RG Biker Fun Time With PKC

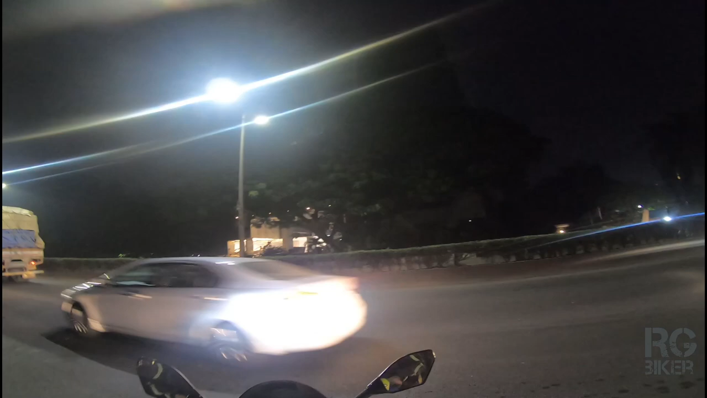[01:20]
जगह का क्या नाम है एक्चुअली मैं अभी बोल नहीं सकता, क्यों? बिकॉज अगर मैंने नाम थोड़े से गलत बोल दिया तो शायद आप लोगों को थोड़े से कंफ्यूजन होगा। वैसे है वो लिटिल, कोई लिटिल है, वी से चालू होता है।
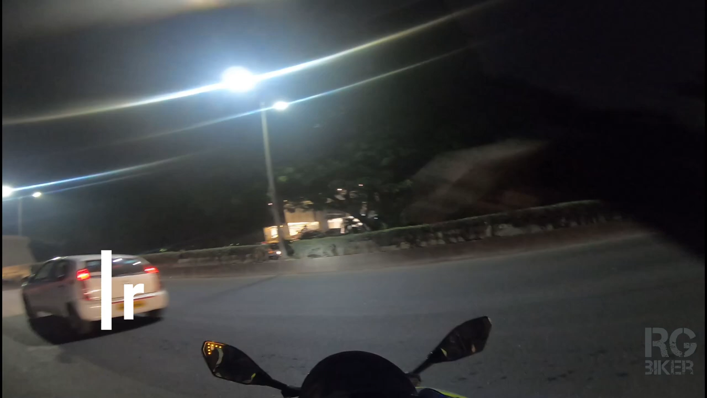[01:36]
ये इधर आ रहा होगा लोकेशन मैप पे,
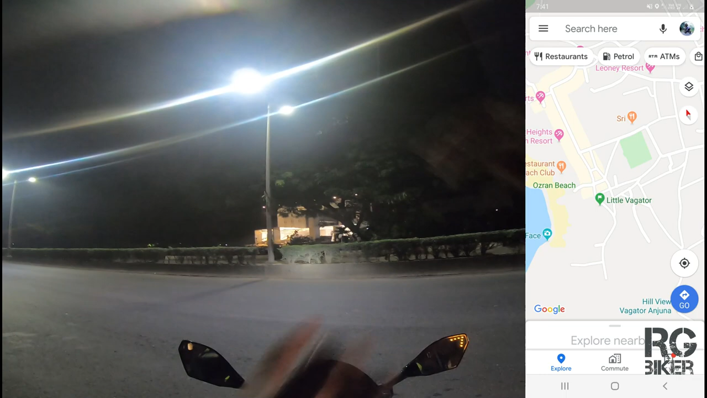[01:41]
मैं इधर मैप पर छोड़ दूंगा, आप देखना इस तरफ जहाँ आ रहा होगा वो मैं डाल दूंगा, ठीक है ना? आप देखना, ठीक है? फिर चलो अब हम लोग चलते हैं।